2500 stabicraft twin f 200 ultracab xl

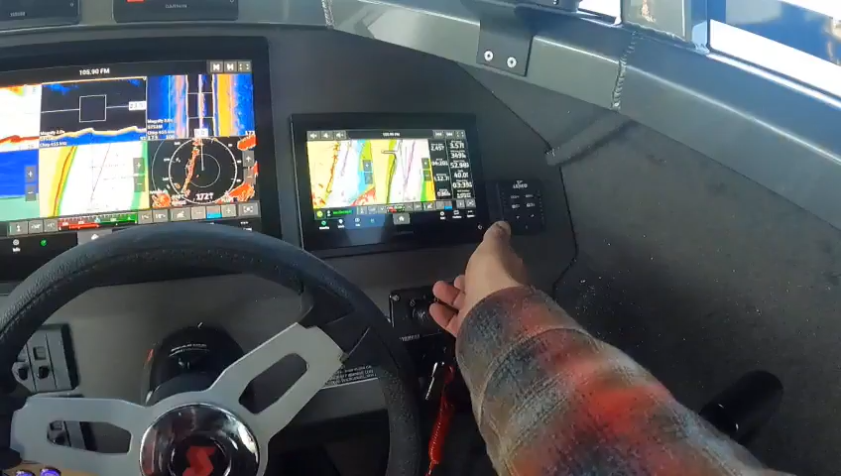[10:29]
yep right there you hit engage there you go
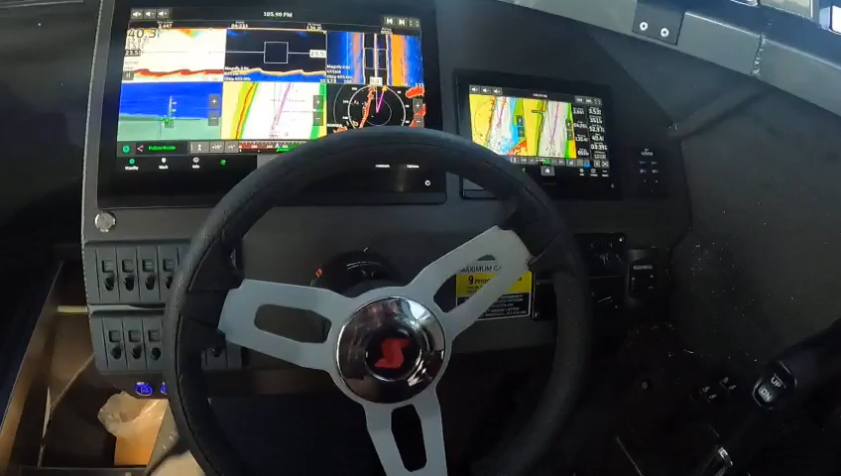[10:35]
and then you got your speed control this
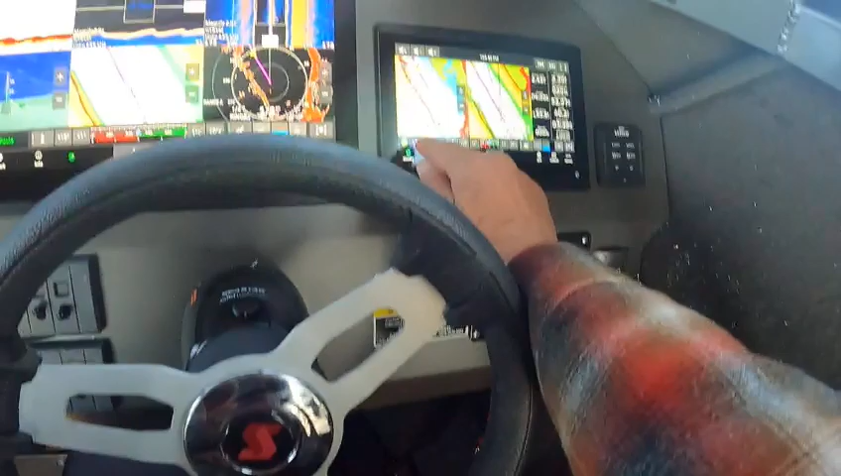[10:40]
says follow route right here your speed controls right here if want to go faster
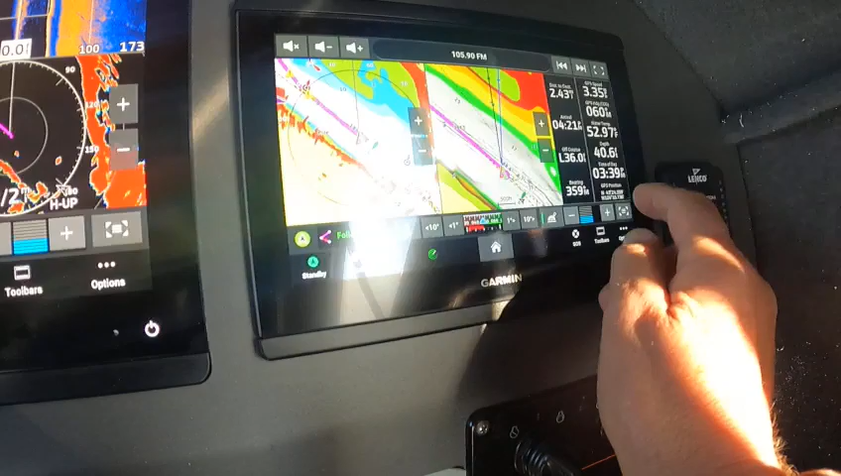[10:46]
now i'll bring it back up and i can do it that way
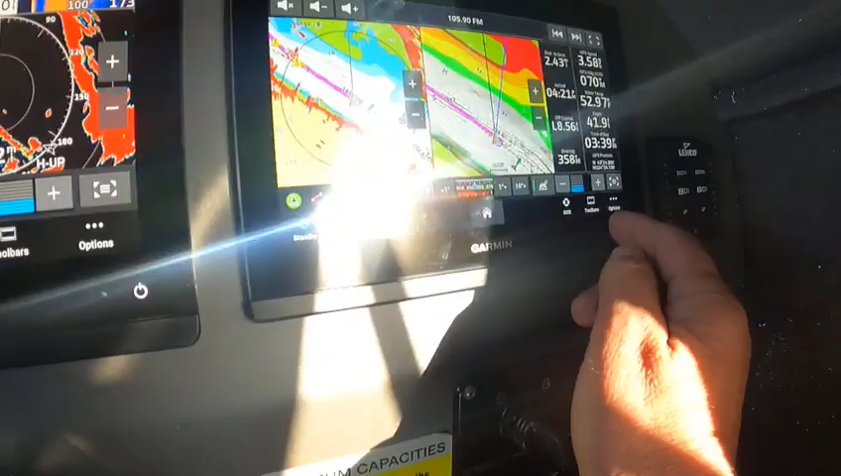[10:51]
so it's taking me on course again
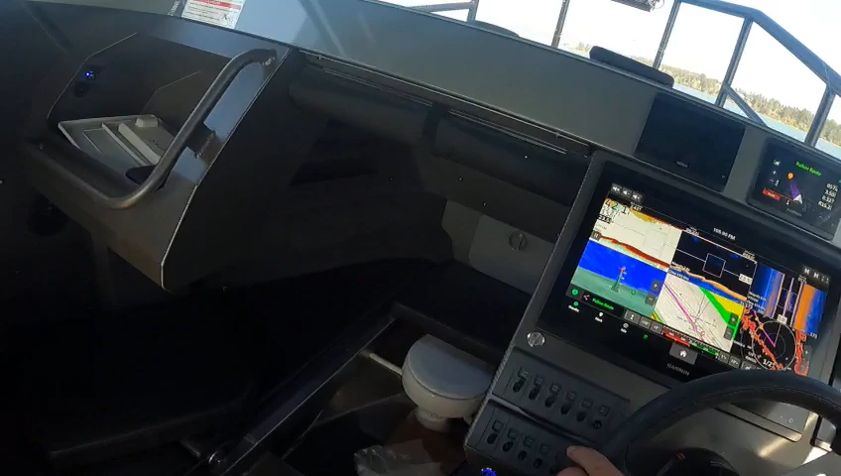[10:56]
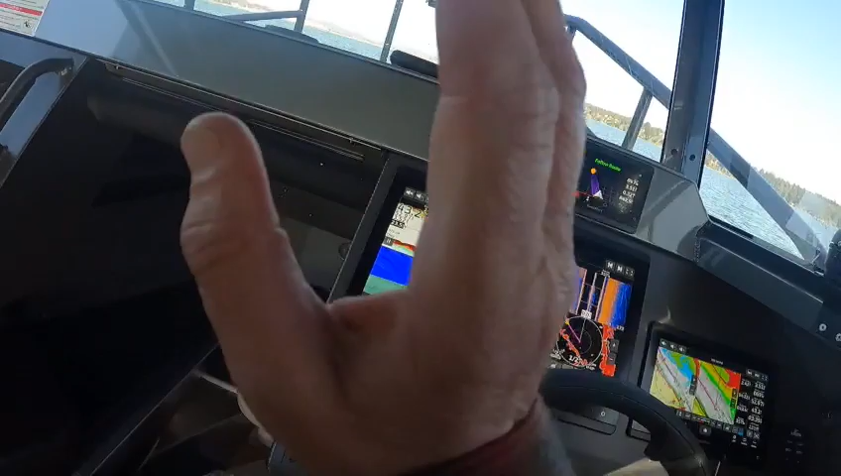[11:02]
and then i'm going to help it because i should you should always start your route see l is showing me to go this way so it's going to bring this boat back so on your route you want to almost stop and make a route and then start it
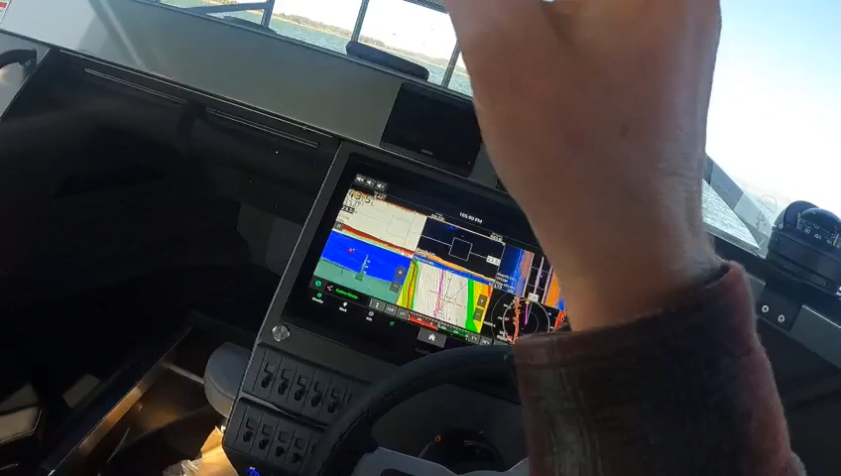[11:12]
you don't want to be going sideways and hit that because then you just have to you
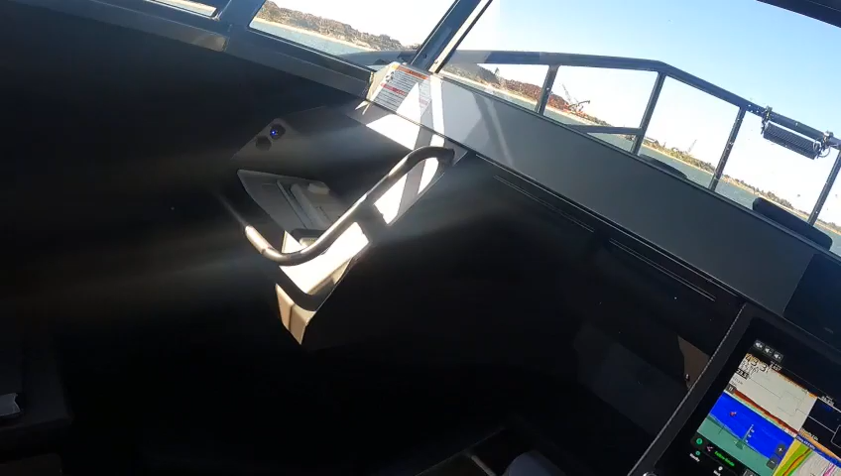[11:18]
know make the little motor work a little harder but see here we go we can just go in here like this see
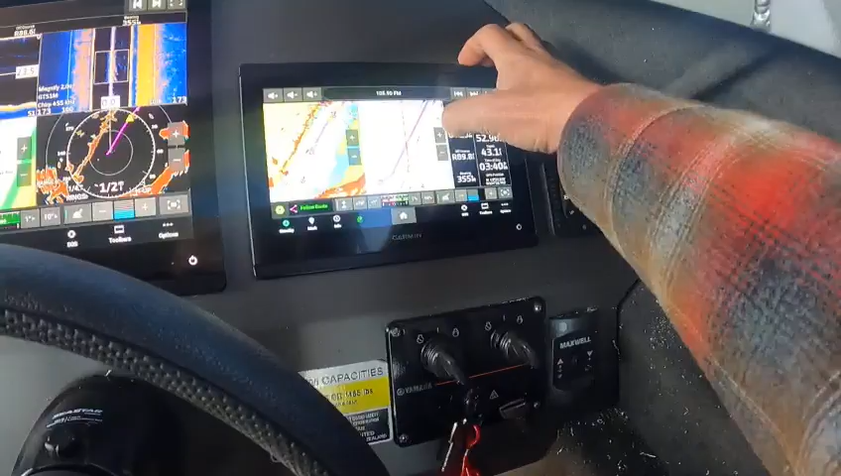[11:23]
now it's going to take us right back on there and then cut back to the right so
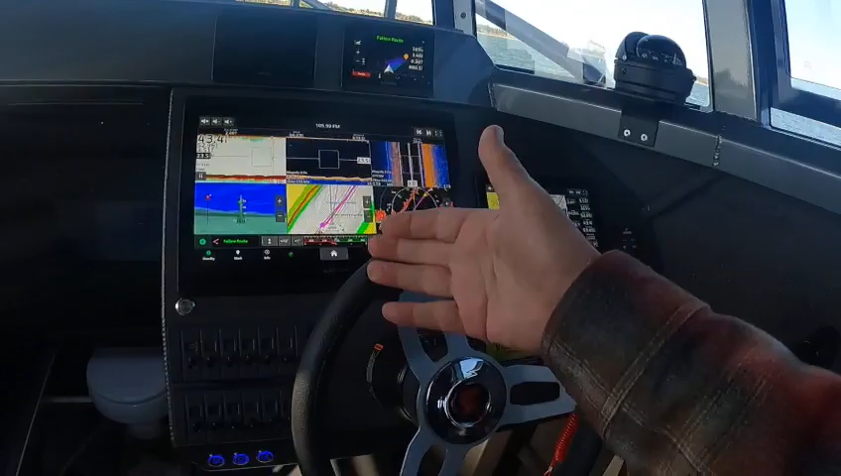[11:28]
that's how you can do a route that's another nice thing on garment see up there it's going to get back and it's going to cut on over now what i can do too